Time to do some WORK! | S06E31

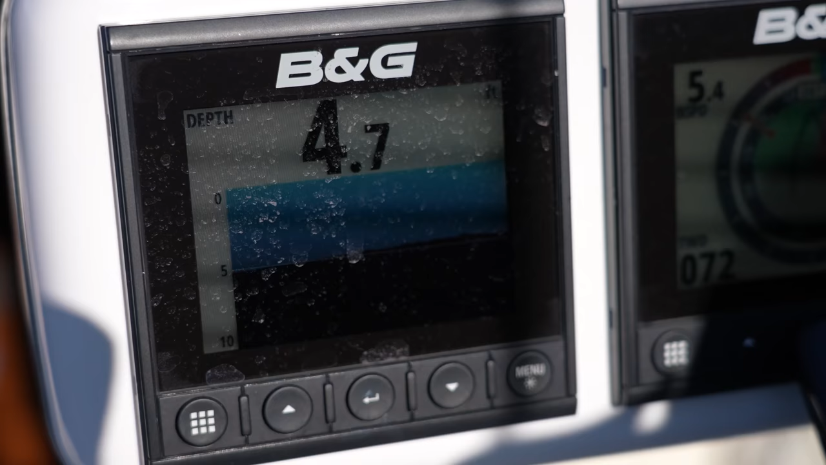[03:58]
and it's gonna be a little tricky coming in here because the depths in this creek have shoaled up over the last couple years,